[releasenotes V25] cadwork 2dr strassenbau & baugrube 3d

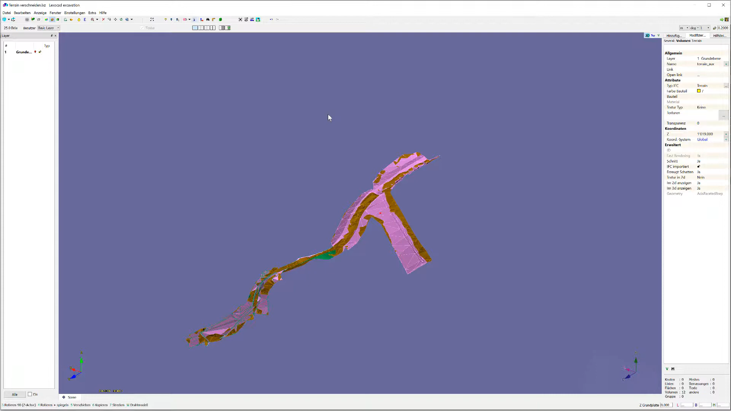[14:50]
Dann eine ähnliche Funktion, die wenden wir aber ja an, wenn wir sehr komplexere, größere Drecksvermarschungen haben.
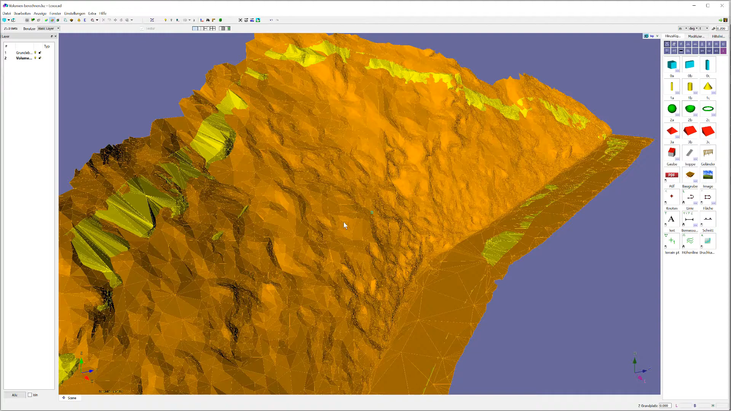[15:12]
Jetzt hier zum Beispiel haben wir zwei Aufnahmen von einem Abtrag, einmal vorher, einmal nachher und hier wählen wir eine Vermarschung aus, haben dann hier in der Toolbar die Funktion CV, Create Volume Until,
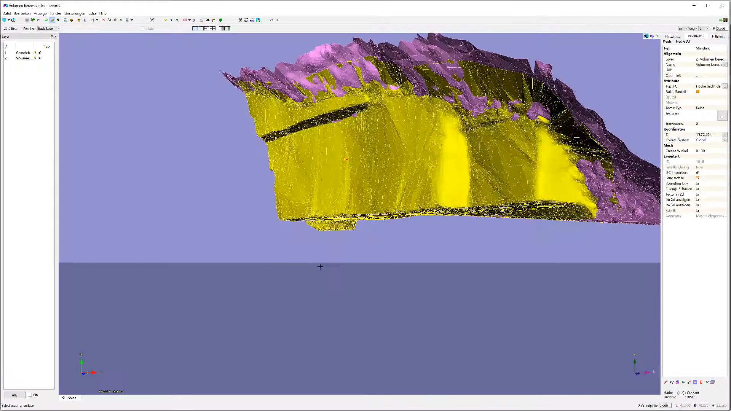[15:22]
wählen dann hier die andere Vermarschung aus. Ihr seht, wir können hier einen Raster definieren, hier jetzt einen Meter Raster, wir machen hier vielleicht mal einen halben Meter, sehen das gibt dann doch schon einige Punkte mehr,
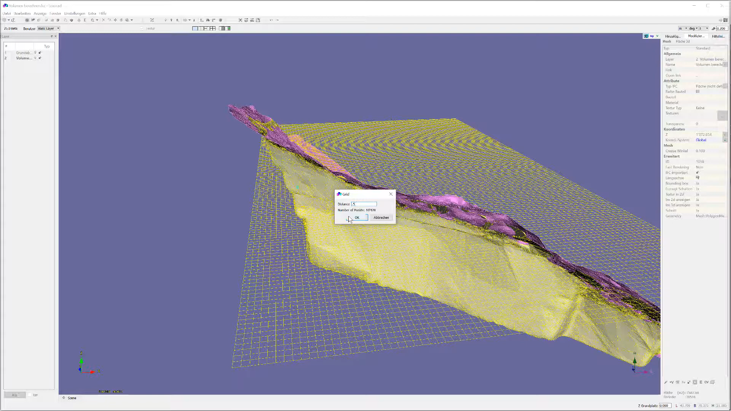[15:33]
gehen auf OK und
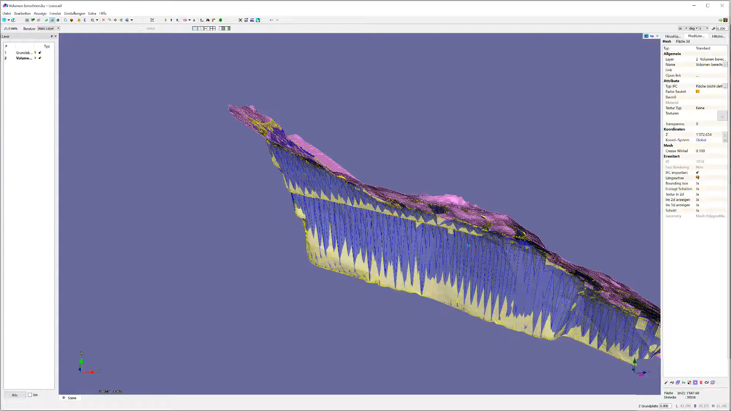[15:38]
haben dann hier die Möglichkeit oder respektive haben hier dann direkt das Volumen dazwischen,
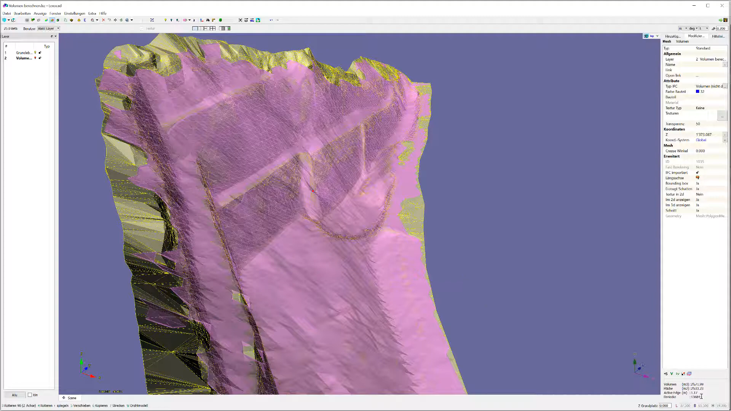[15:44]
wir sehen hier rechts unten die Cupic und hier in Transparenz unser Volumen.
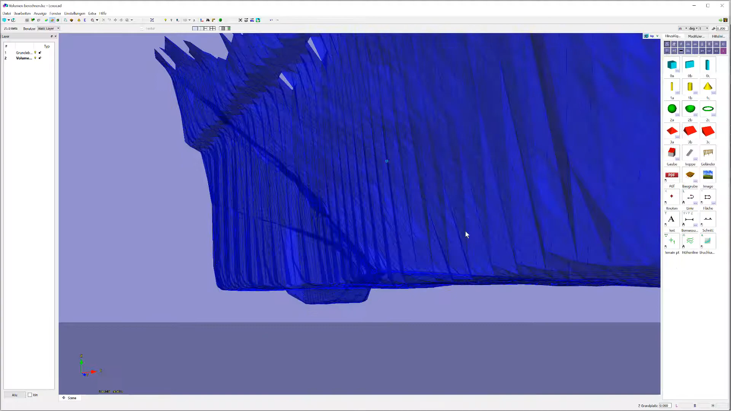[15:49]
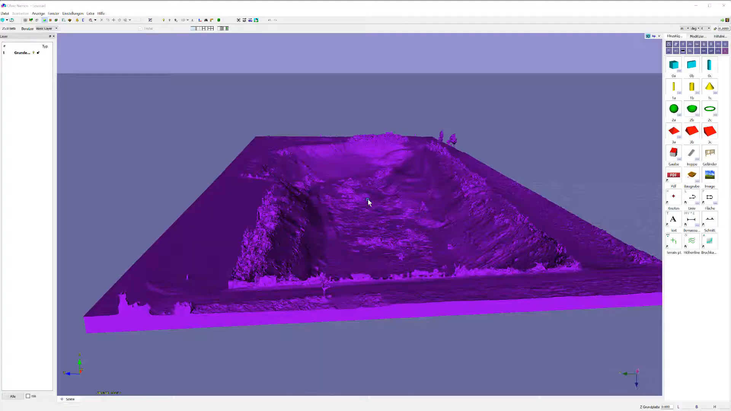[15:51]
Diese Funktion geht auch noch bei komplexeren Dreiecksvermarschungen.
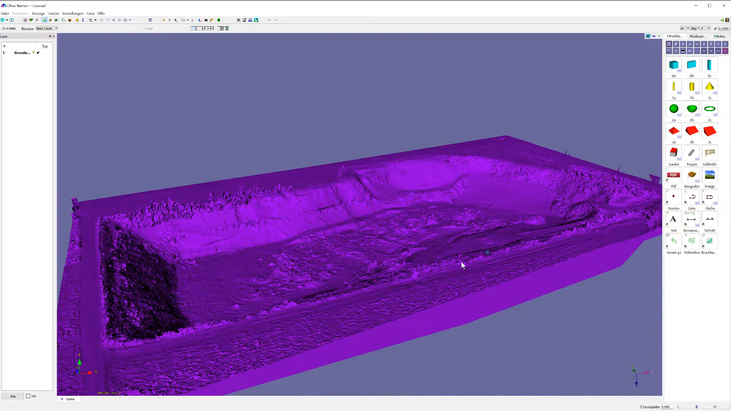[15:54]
Hier von einer Drohnenaufnahme eine Deponie mit knapp 500.000 Dreiecken.
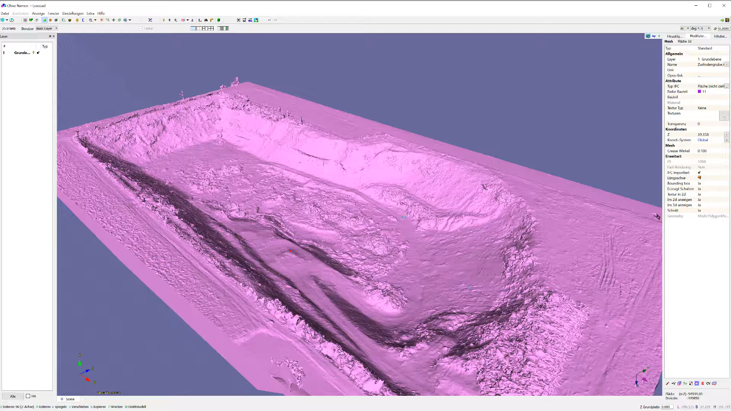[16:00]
Hier möchten wir jetzt zum Beispiel einen Deckel draufsetzen.
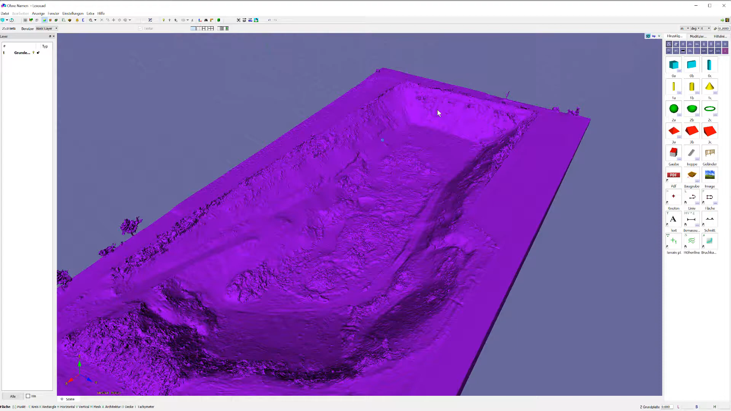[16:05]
Das geht natürlich auch umgekehrt, also wenn wir zum Beispiel irgendwo eine Aufschüttung haben, können wir eigentlich sozusagen einen Boden setzen und dann auch das Volumen berechnen. Hier jetzt einfach das Volumen zwischen Deckel und Aushub.
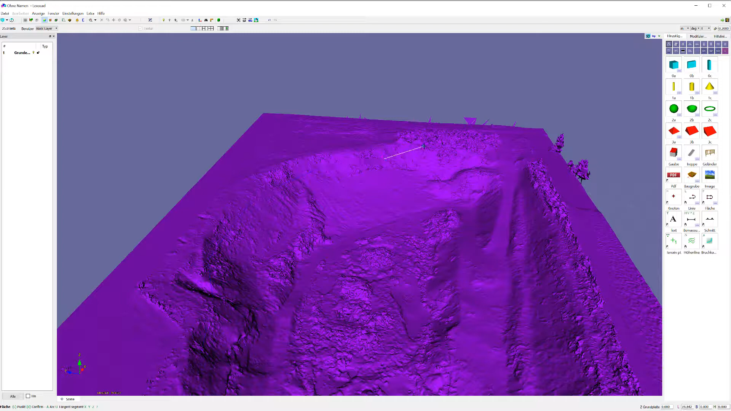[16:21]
Diese Fläche stelle ich mit der Taste FM, also Fläche Mesh.
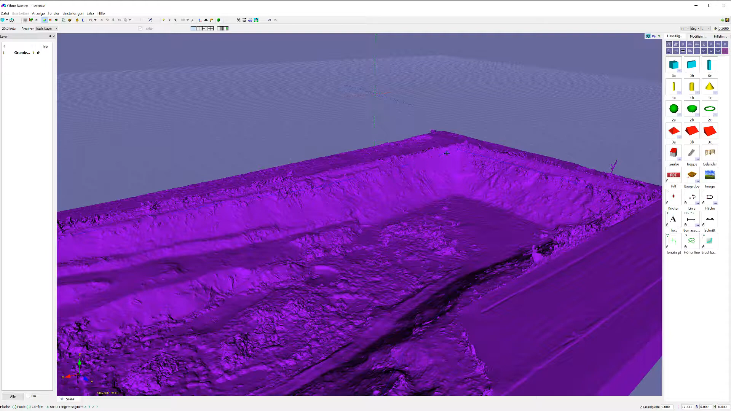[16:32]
Wir sehen, wir halten jetzt hier diesen Deckel. Man kann natürlich auch eine ganz horizontale Fläche setzen, die auf die gewünschte Höhe und dann benutzen wir wieder diese CV-Funktion, Create Volume.
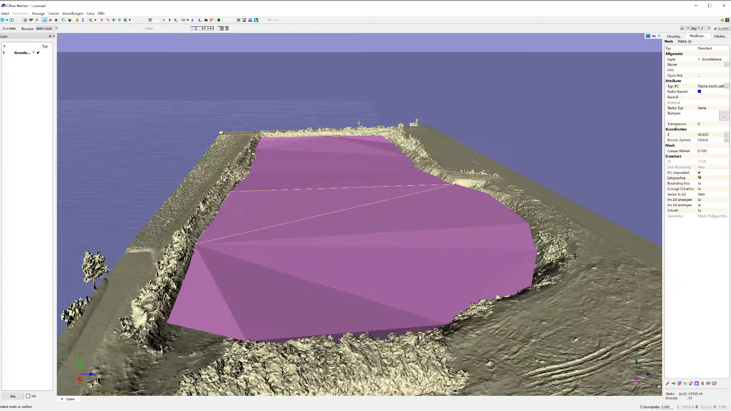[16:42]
Wir können hier ein Raster definieren.